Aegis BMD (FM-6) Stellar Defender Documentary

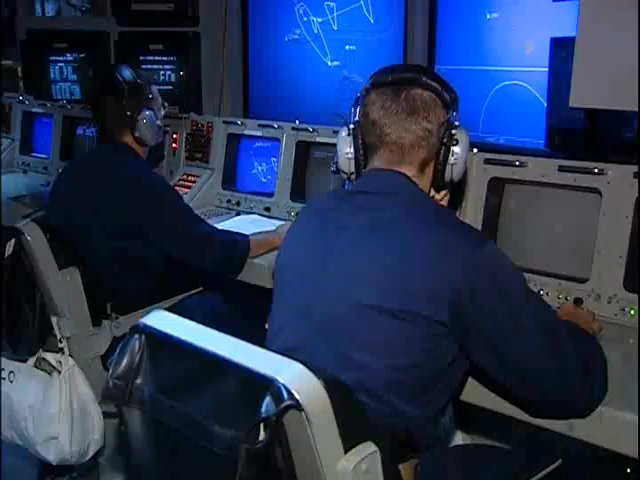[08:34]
with Russell acting as a remote detection sensor along with other BMDS assets. The surveillance ship is closer to the target launch point
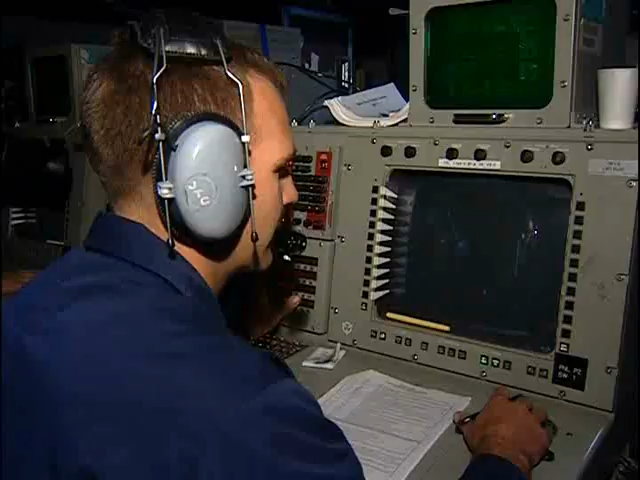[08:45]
and will initially detect and track the target with its SPY-1 radar.
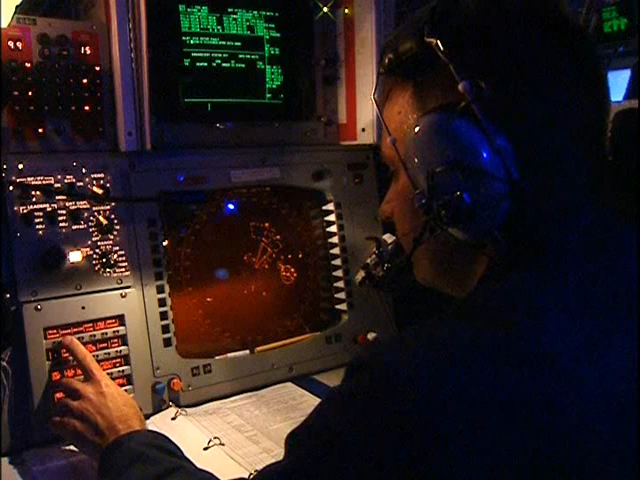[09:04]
SPY-1 radar search volume on the target and forward this data back to BMDS.
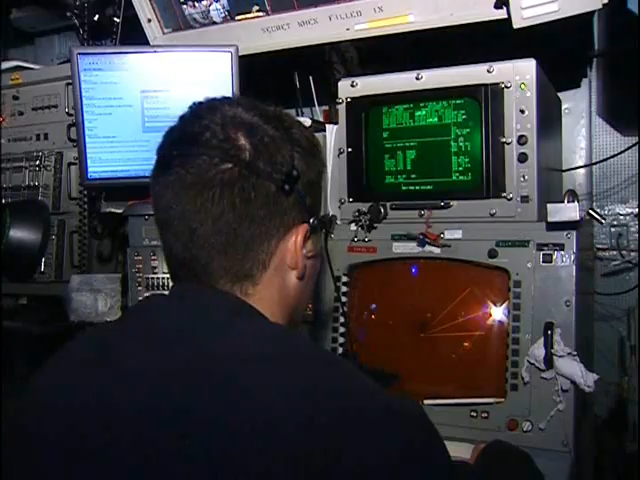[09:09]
One of the ships will respond to BMDS data update requests.
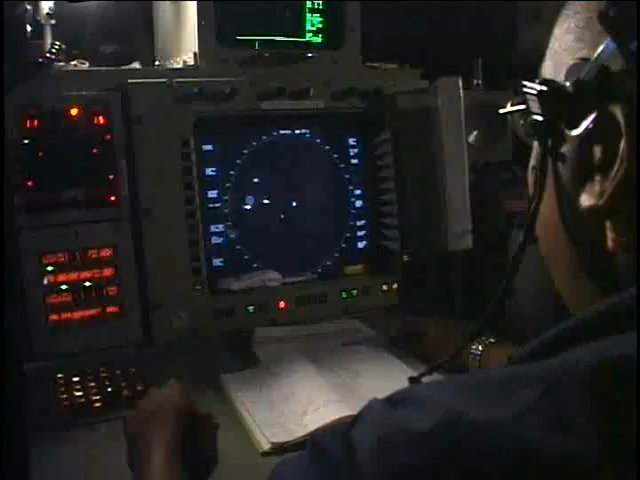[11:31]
All stations, Genesis, track two, zero, five, one.
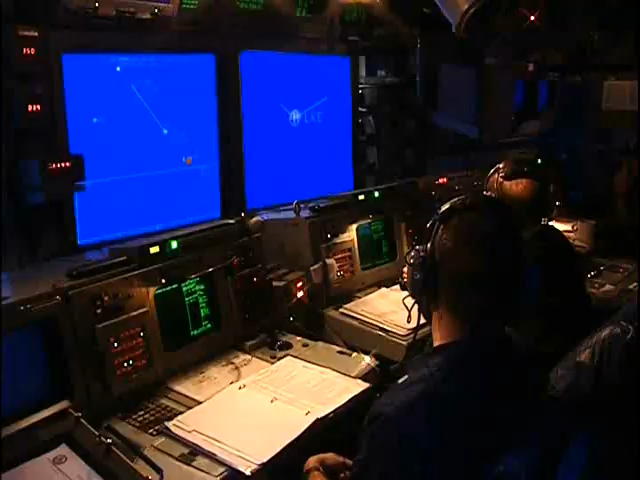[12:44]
Acceleration commands are computed by the Aegis weapon system and transmitted to the SM-3 missile via SPY radar uplink message data, keeping it on a target intercept path.
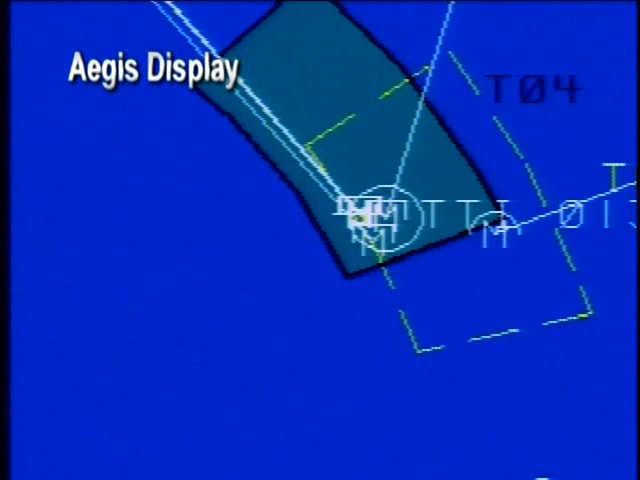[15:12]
After intercept, the spy radar on Lake Erie begins initiating track on numerous debris objects, providing an aegis real-time indication that intercept has been achieved.